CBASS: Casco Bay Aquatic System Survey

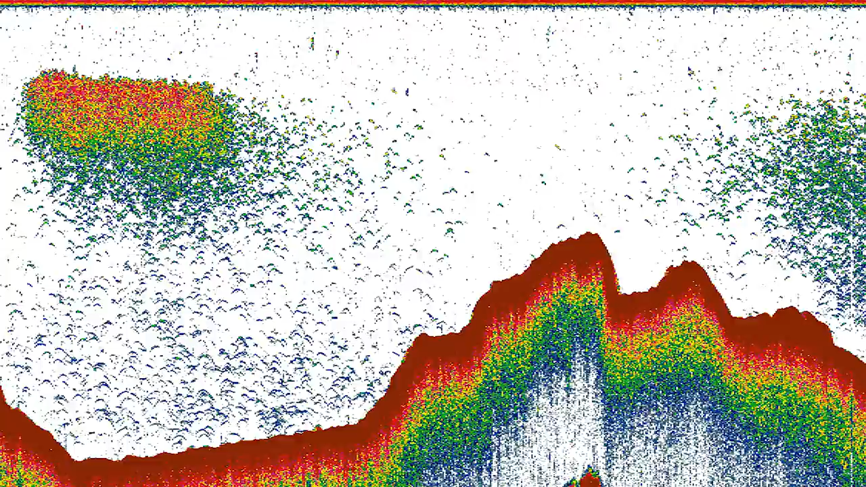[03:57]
We're getting very detailed information about every centimeter of the water column over a 45 mile long transect.